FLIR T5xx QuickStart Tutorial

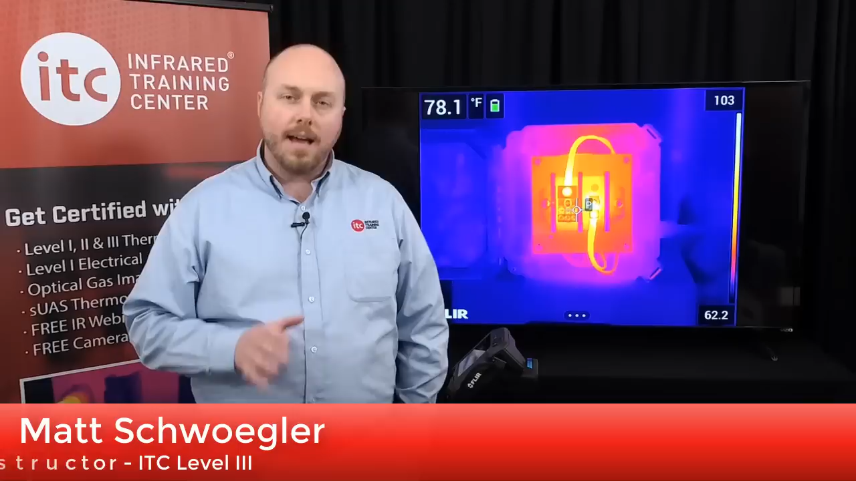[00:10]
On screen: spot 78.1°F
This orientation will provide you with an overview of how to operate this line of thermal imagers from FLIR systems. Of course, knowing how to use this camera is just the first step. Thermographers must also understand how to interpret what they're seeing, and that includes how to accurately measure temperatures. For that to happen, however, proper certification training is required. So to get the most out of your investment in this technology, ITC can help.
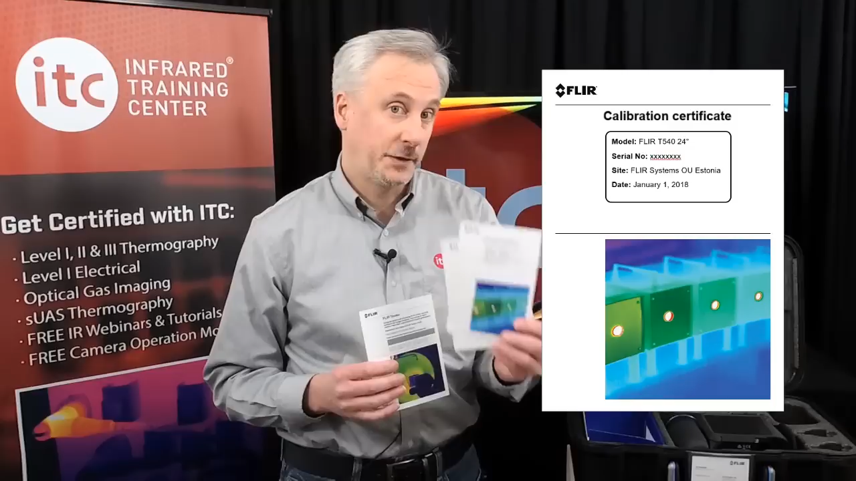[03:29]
and a license card for your FLIR Tools Plus software.
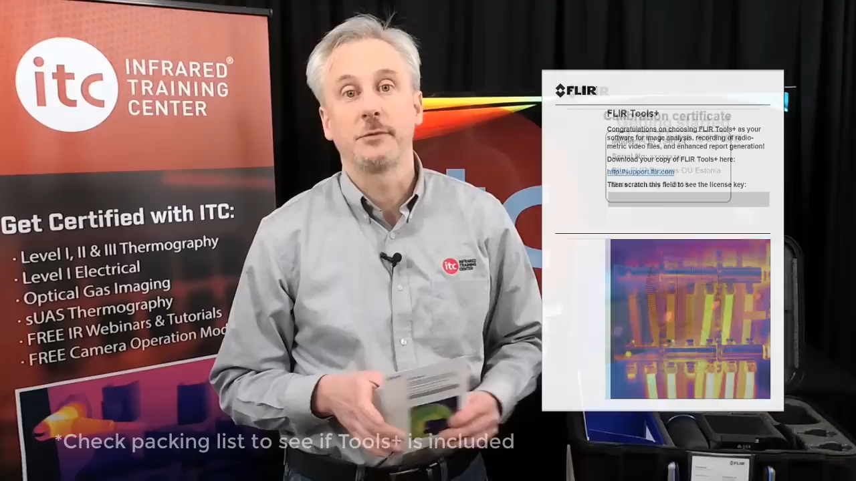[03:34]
It's always a good idea to register your camera as soon as possible.
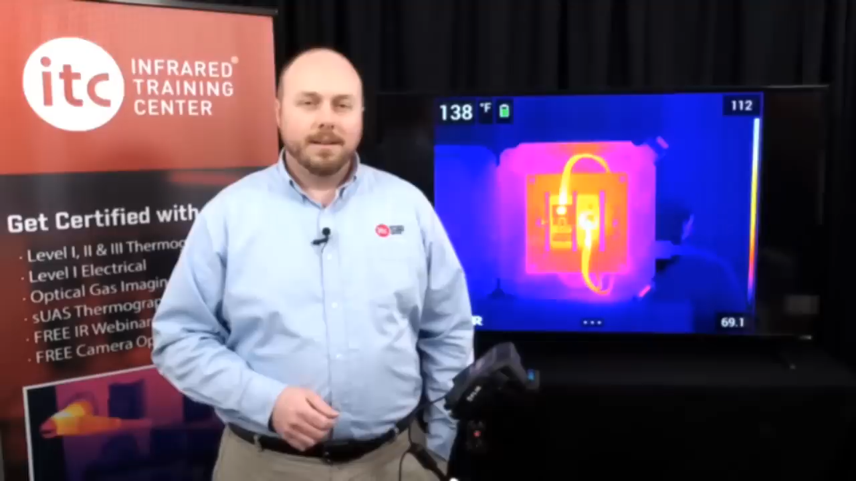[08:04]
On screen: spot 138°F
Okay, now that we've covered what's in the case, let's talk about the basics of operation.
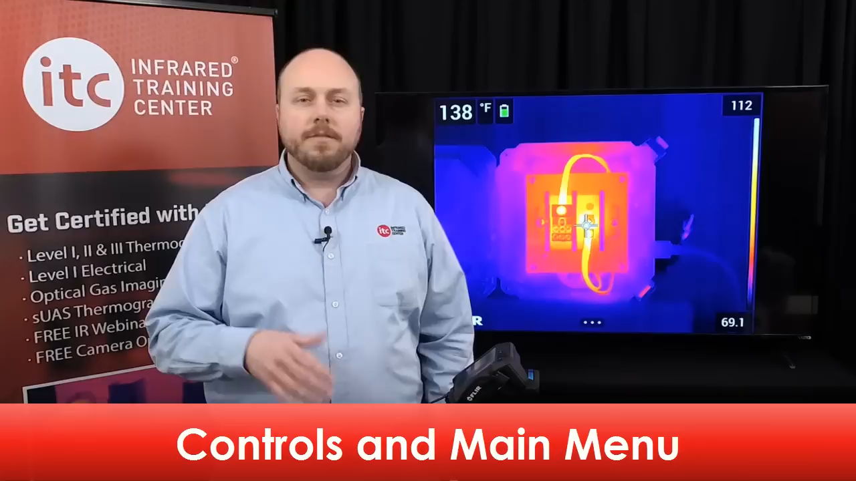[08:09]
On screen: spot 138°F
First, I'd like to point out some of the various control buttons found on the Thermal Imager. Starting with the back here, you've got the navigation pad with the center push button.
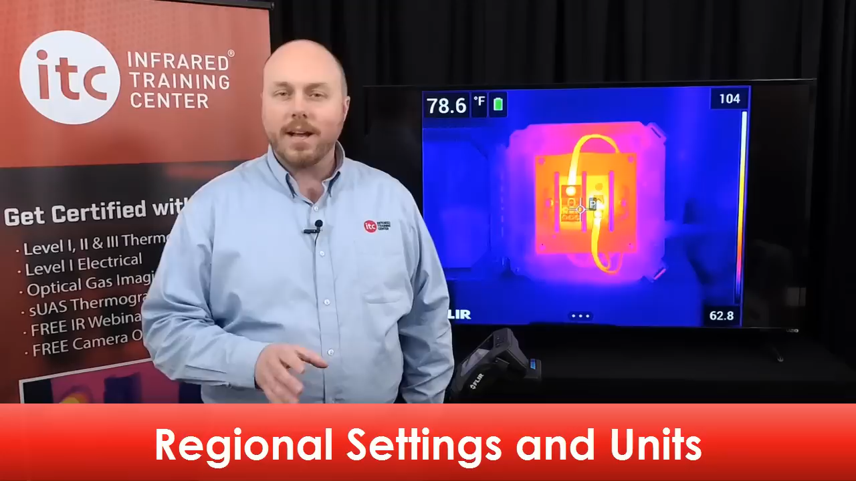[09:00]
On screen: spot 78.6°F
Having the correct date and time entered into your camera is important for proper documentation and record keeping. These values are tied to each data file when you save a thermal image and cannot be changed after saving. To set the date and time, navigate to the settings menu.
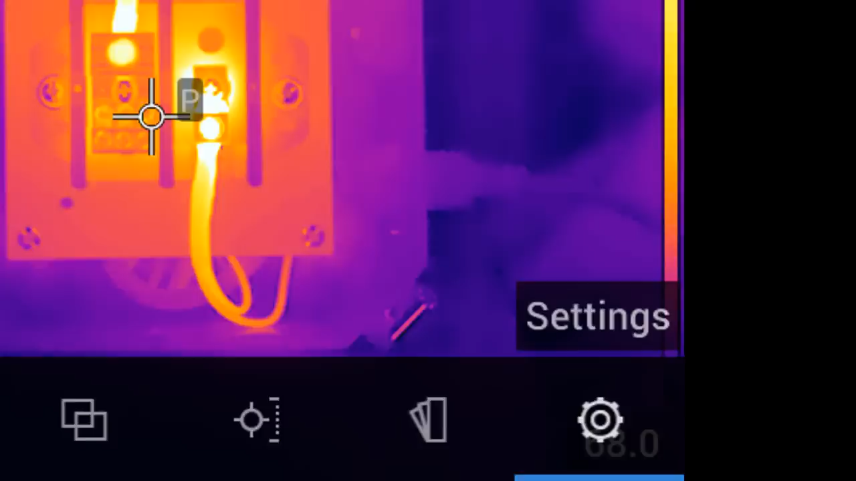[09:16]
Go to device settings and pick language, time, and units.
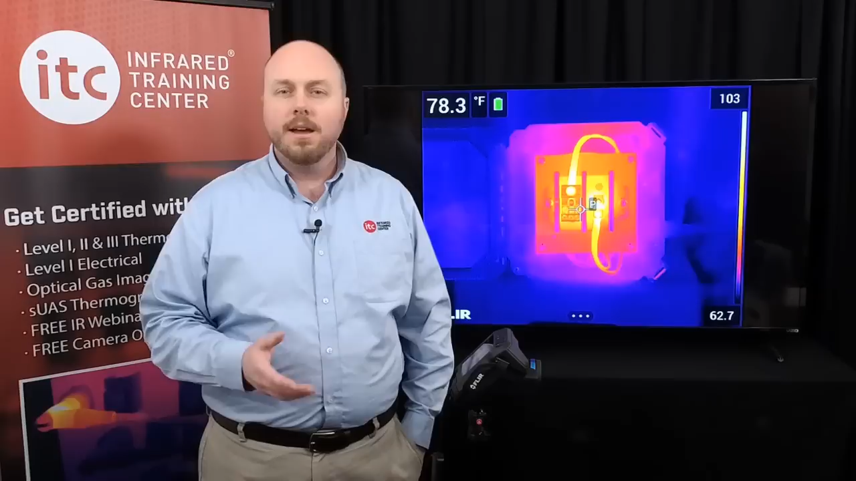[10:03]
On screen: spot 78.3°F
You work within a range and when saving an image, all of that temperature data in that particular range is captured. The 530 comes with two standard temperature ranges and the 540 with three, with temperature capabilities upwards of 2700 degrees Fahrenheit.
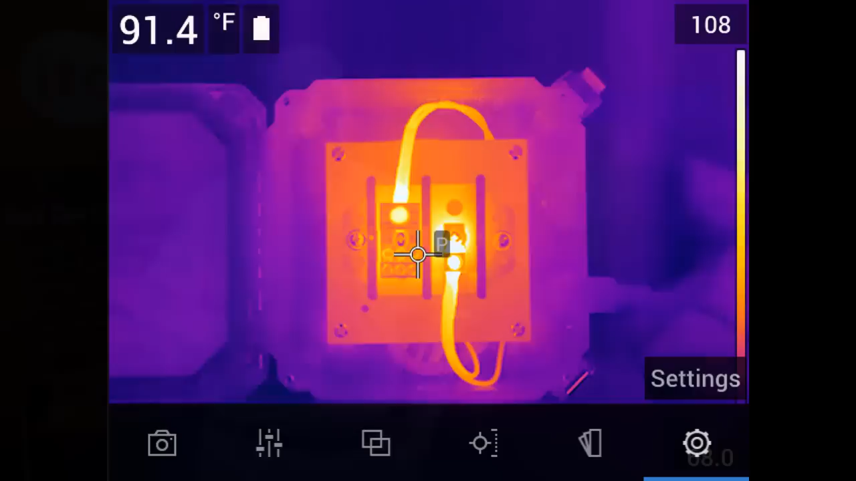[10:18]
On screen: spot 91.4°F
To set the range, navigate to the settings in the main menu.
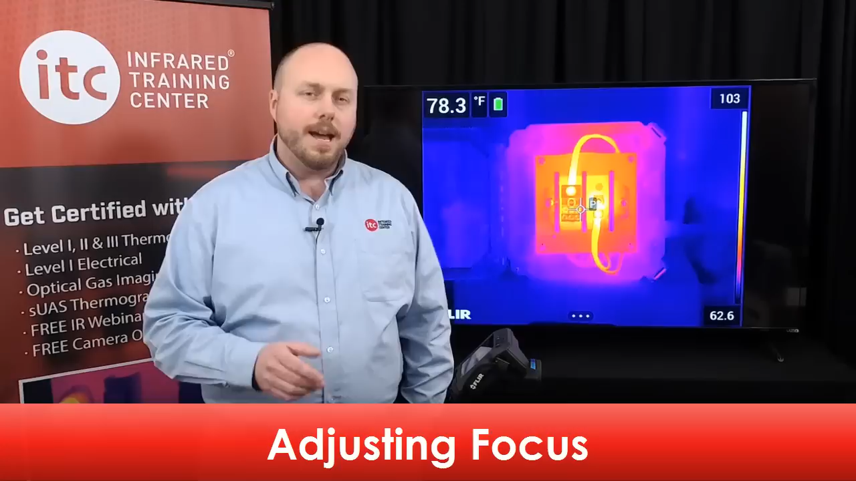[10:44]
On screen: spot 78.3°F
You cannot change the clarity of the focus once you've captured a thermal image. There are two ways to adjust focus on this series of cameras. The first is with manual adjustment.
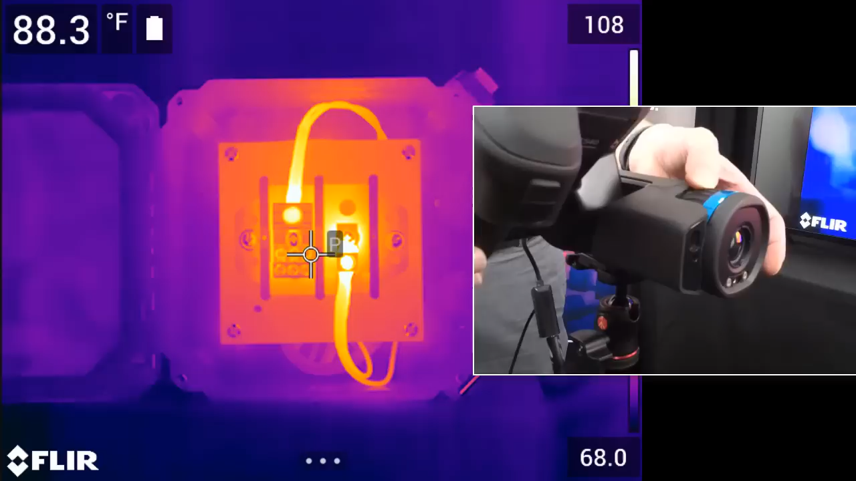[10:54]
On screen: spot 88.3°F
Manually adjust the focus by turning the lens housing until the proper focus is obtained.
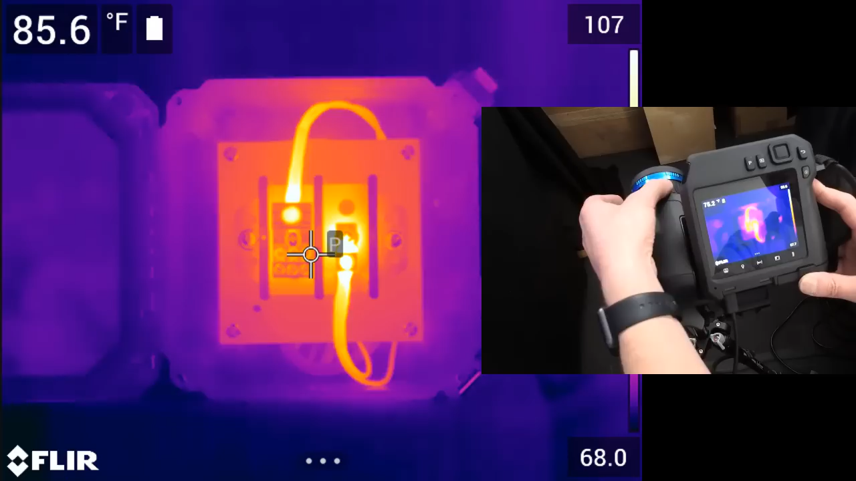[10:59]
On screen: spot 85.6°F
The other way is with autofocus.
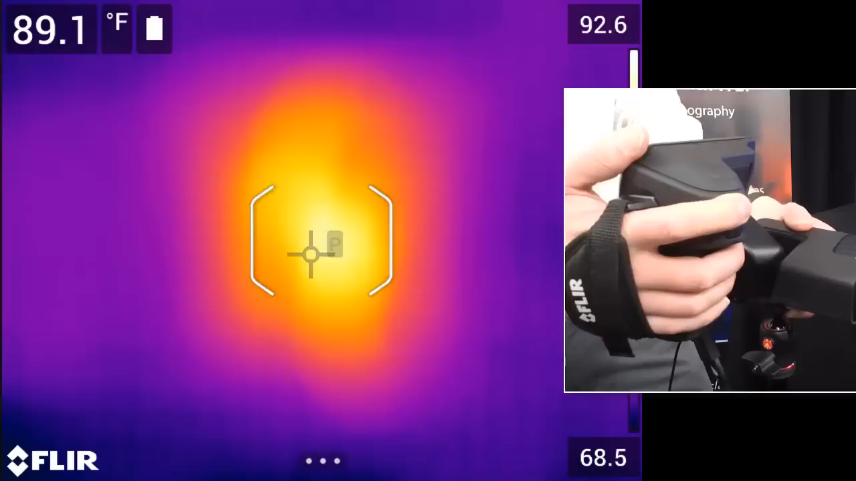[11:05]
On screen: spot 89.1°F
Activate the autofocus by pressing the top button on the front of the camera. For the autofocus to work properly, the target should have good thermal contrast, meaning there needs to be a distinct difference between warm and cool areas on the object. With targets that are more thermally uniform, where there's not much of a temperature difference, it might be better to instead use the manual focus. There are four different view modes available with this series of cameras.
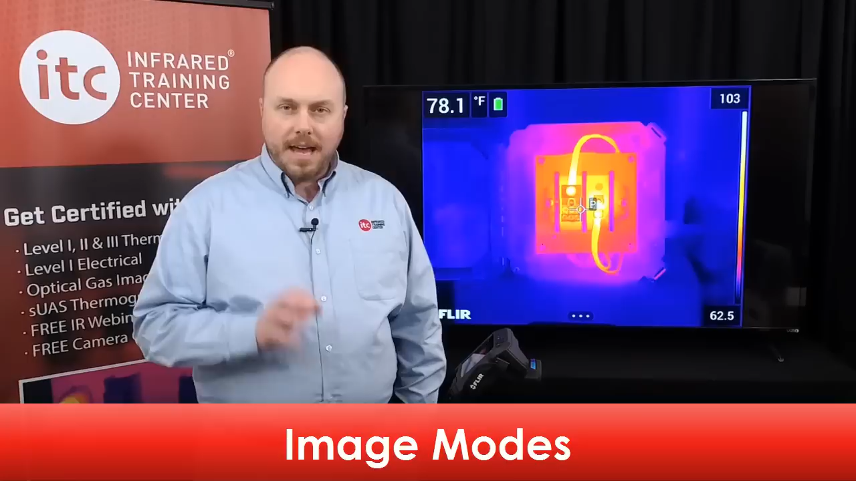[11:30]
On screen: spot 78.1°F
You can access these by either using the navigation pad or the touch screen capabilities. Open the main menu and select the image mode icon. Four options will appear. MSX, which stands for multispectral dynamic imaging.
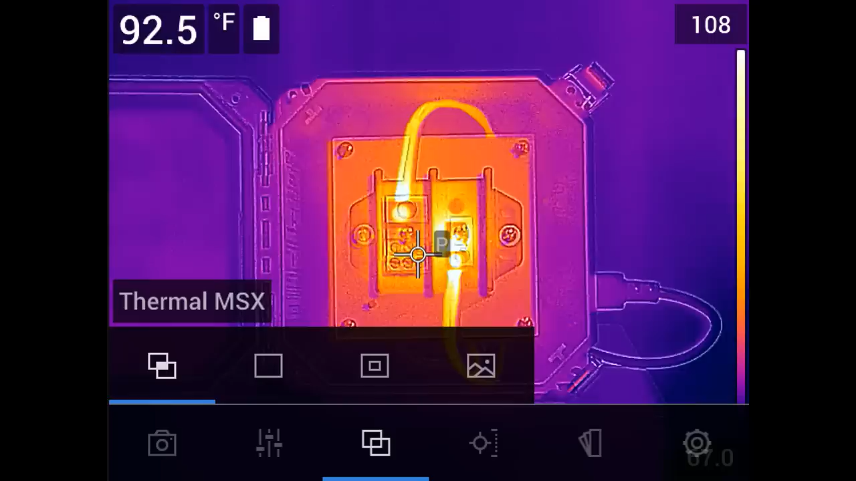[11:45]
On screen: spot 92.5°F
Thermal only. Picture in picture. And digital camera, which displays just the visible light feed.
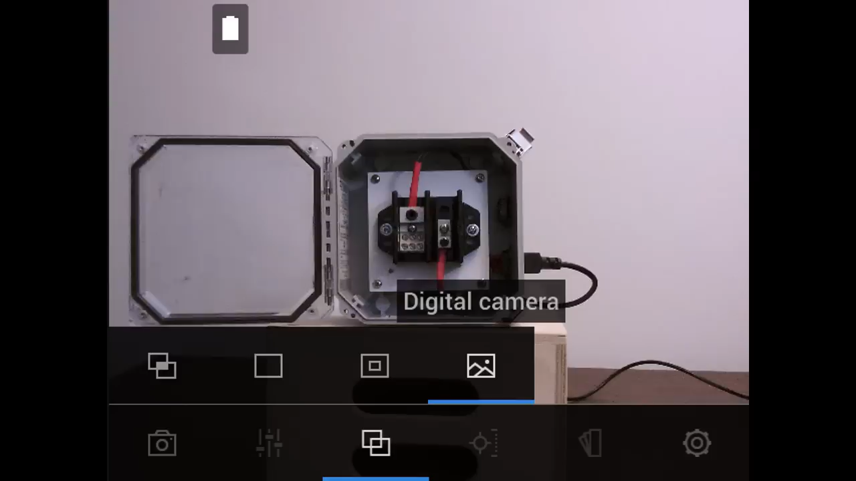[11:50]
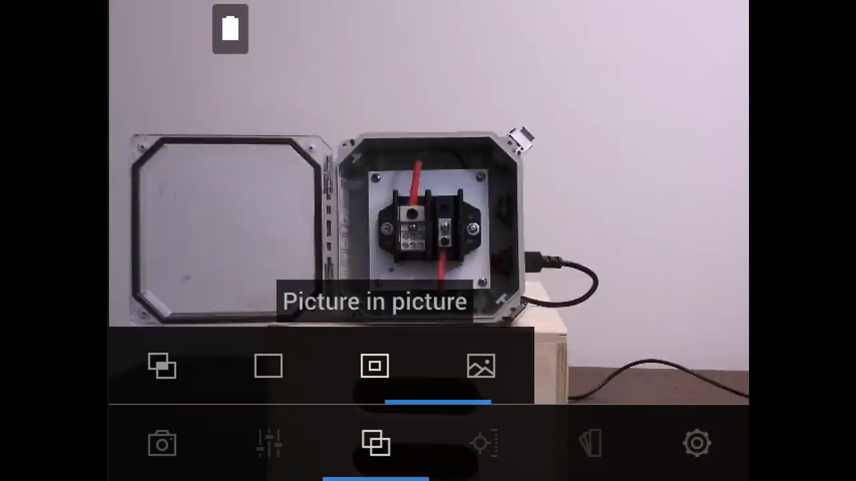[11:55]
For those of you who are new, we recommend staying in the thermal only mode for now, as this will help you better understand what's required for proper focus.
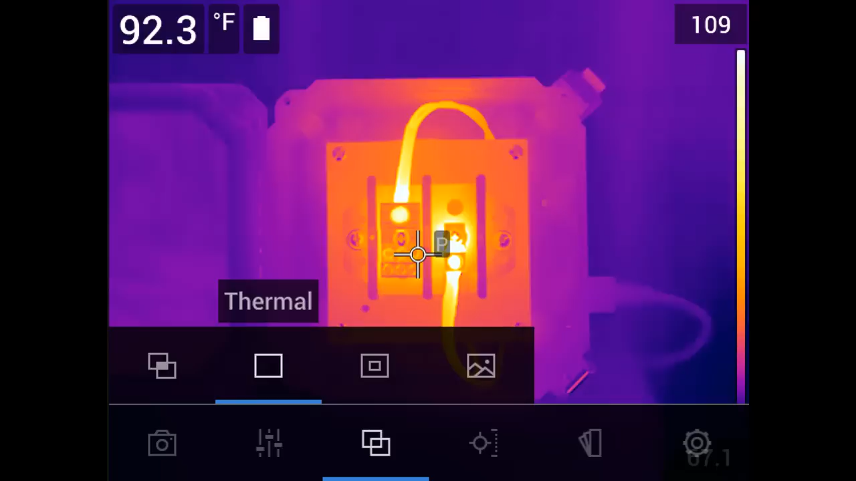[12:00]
On screen: spot 92.3°F
You can also always change the image mode later in the software.
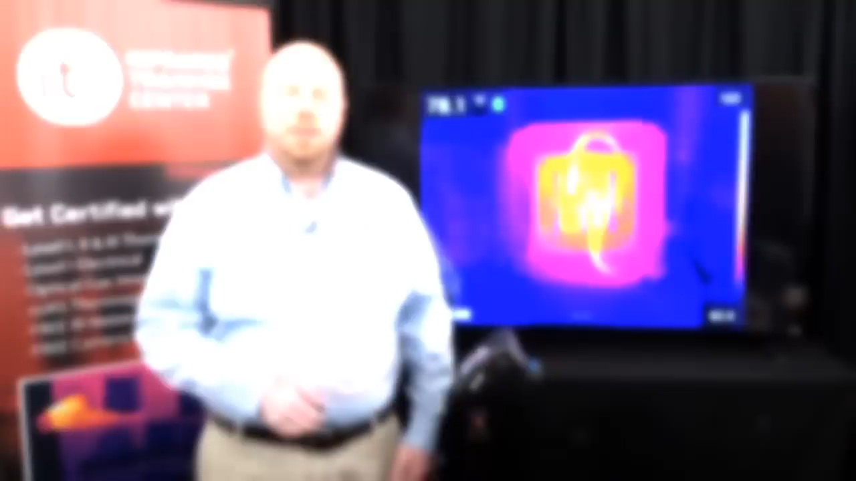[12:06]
Thermal tuning is the process of changing the size of the temperature scale in the camera, what's known as adjusting span and level in our certification classes.